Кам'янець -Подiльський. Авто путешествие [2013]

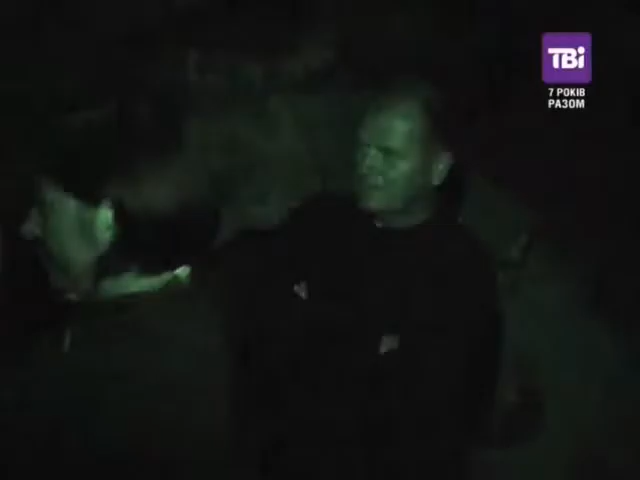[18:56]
Нічого, світло. Не переживайте, все буде добре. На камерах є світло, так що...